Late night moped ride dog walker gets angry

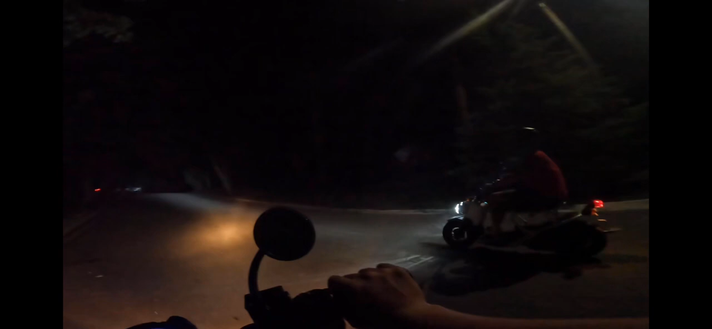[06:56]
I know you can't see shit either way. Why would you hurt who walks their dog at fucking this late at night? I know why would you fuck you and he pulled
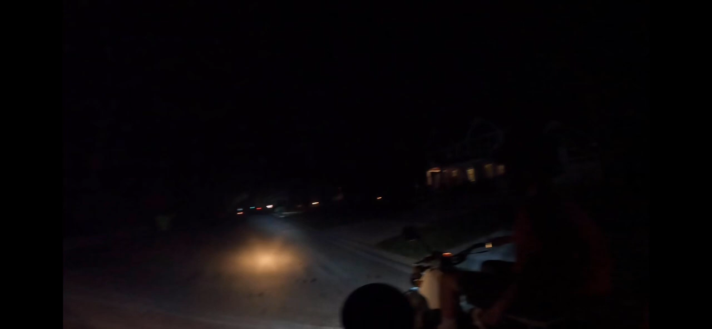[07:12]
out he walked into the middle of the fucking road to like a retard I know Didn't even look you just fucking walked out like a retard